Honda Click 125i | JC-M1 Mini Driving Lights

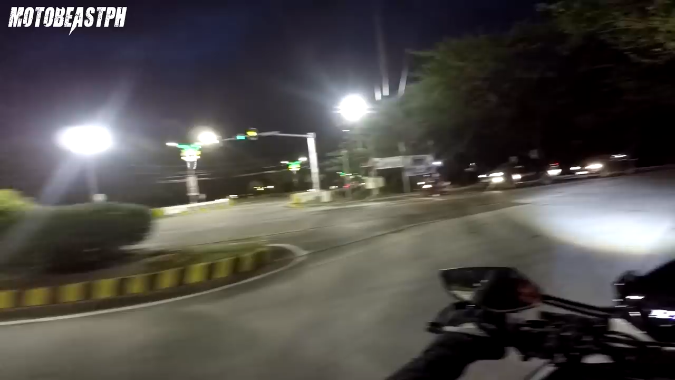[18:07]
Hindi maliwanag pa kanina eh. Ayan, madilim dito. Ayan yung MDL natin. Low beam pa lang yan. Pagka yung ganyan na wala masyadong street lights, dyan nyo kailangan mag high beam.
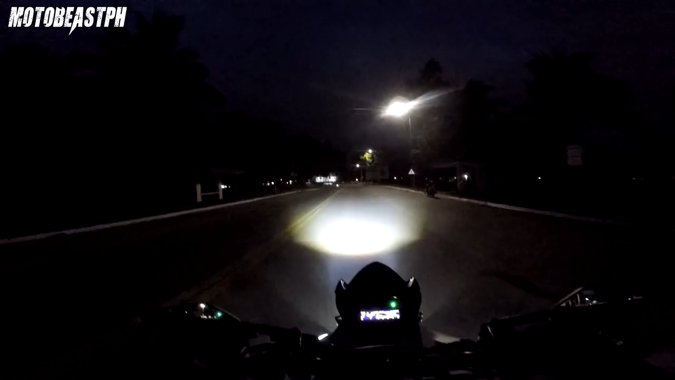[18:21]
Sa settings natin. Sa settings nga natin, mababa ng konti sa low ng headlight. Para pwede mo siyang buksan na hindi ka makakasilaw. Ayan, kasi sa guidelines yun eh. Wag mong gagamitin, may kasalubong. Pero depende sa ano mo, sa tutok na MDL mo. Ito kasi yan, hindi nakakasilaw eh. Oh. Kasi mababa yung buga niya kaysa sa stock headlight. Pagka kasi pinantay mo sa buga ng headlight mo, yun ang nakakasilaw.
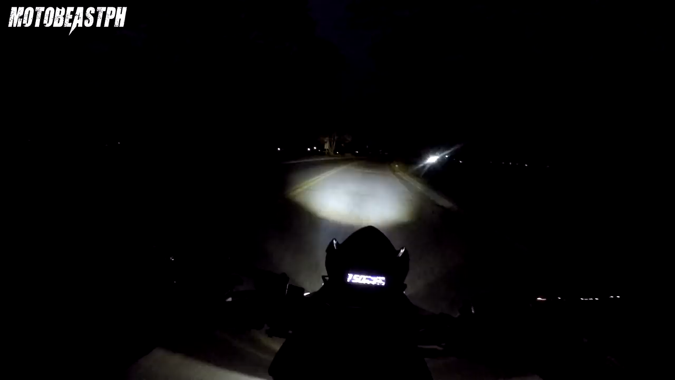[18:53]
Ayan yung high beam niya. Na mas kita na natin. May low beam, sakto lang. Tama lang. Pag nag-high beam ka, doon siya malakas. Ito niyo yung mga kasalubong natin dito. Puro naka auxiliary o may naka-high beam. Dilim kasi talaga dito. Sa guidelines naman tayo. O, number one niya, kailangan merong switch yung MDL nyo, syempre. Separate switch. Ito, may separate switch, three-way switch nga.
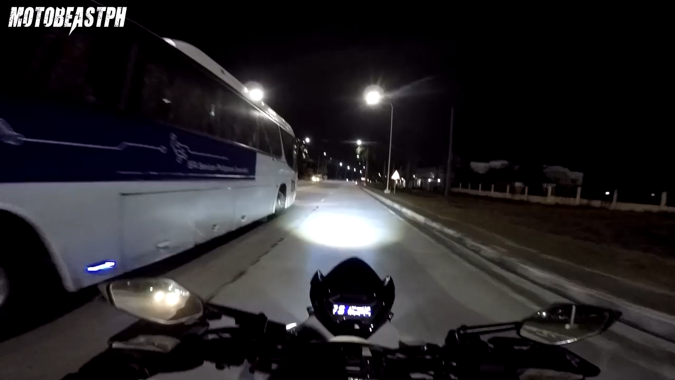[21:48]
Yan ito, maliwanag dito, pwede mo na i-off yan.
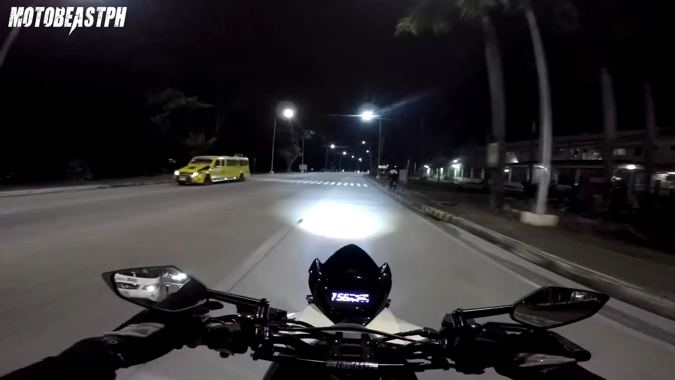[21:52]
Kasi kita mo naman eh. Ayan, pag gaganyan mga well-lighted streets, i-off nyo na, bawal mo siyang gamitin. Or pag may kasalubong. Pero sa case nga natin, yung adjustment ng tutok nitong MDL natin, hindi mo siya nakakasila. Kaya pwede mo naman siyang gamitin ng naka-low beam kahit may kasalubong. Kasi hindi mo sila masisilaw. Yan, loo na natin. Medyo madilim na rito. Last talaga, oh. Mas malakas to dun sa isa, no?